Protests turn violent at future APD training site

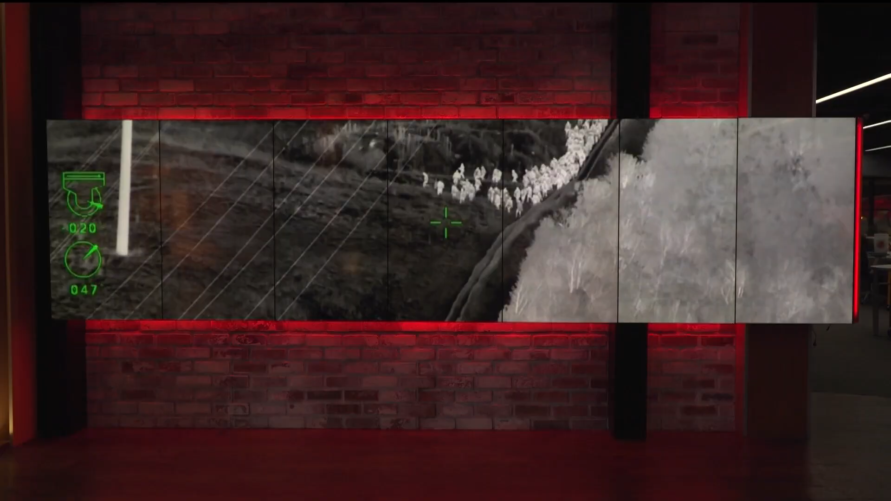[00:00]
Just into our newsroom, new overhead video shows the exact moment clashes erupted at the site of Atlanta's future public safety training facility.
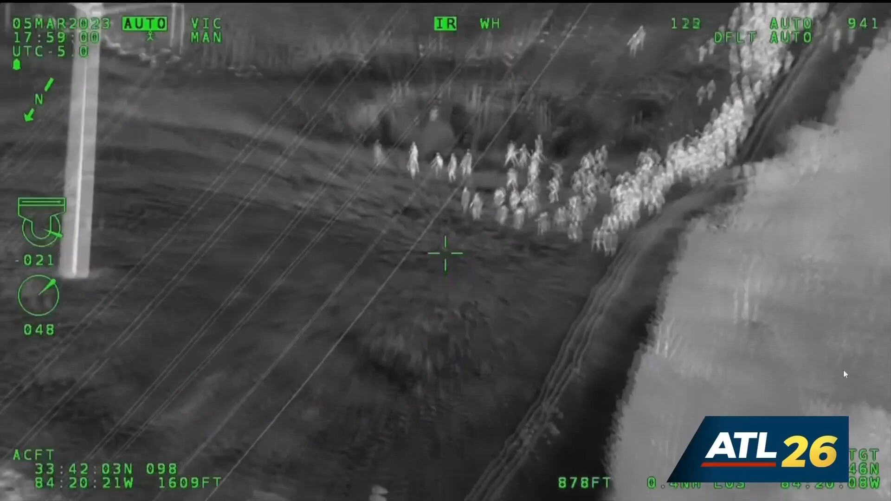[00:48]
What has just transpired is that individuals were seen changing out of the clothes that they were wearing at the concert and were now dressing themselves in all black.